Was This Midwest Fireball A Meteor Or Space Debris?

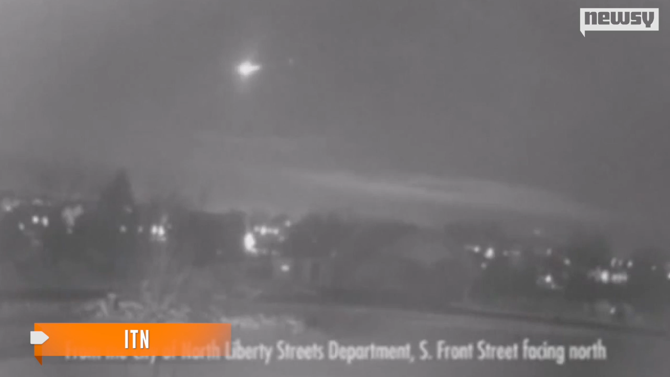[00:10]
It happened on Thursday night, and the National Weather Service is now looking into what it could have been.
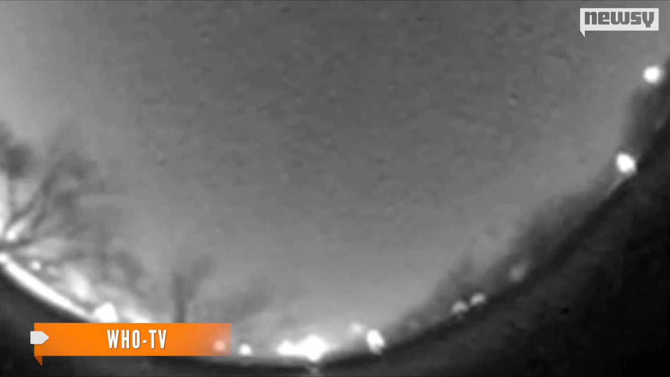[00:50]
The outlet suggests the light show could have been little more than space debris. The whole thing only lasted a few seconds,